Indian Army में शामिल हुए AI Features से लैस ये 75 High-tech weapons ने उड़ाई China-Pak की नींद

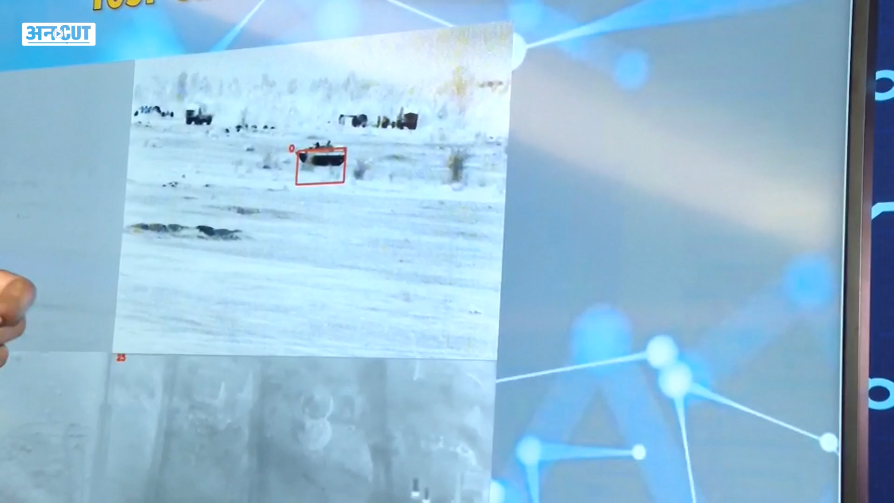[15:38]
वो जा रही होगी, तो वो दिखाई नहीं देती, लेकिन अगर इस AI का इस्तिमाल करेंगे,